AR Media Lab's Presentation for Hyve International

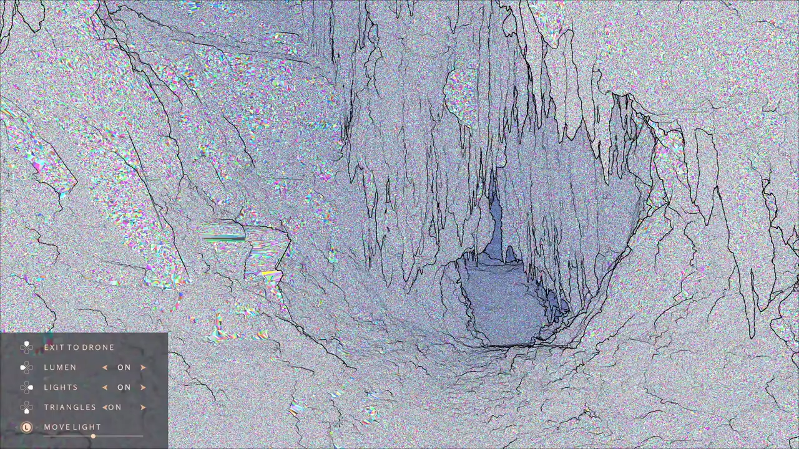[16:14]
This isn't noise. These are the triangles, each a different color. Most are so small that they look like noise.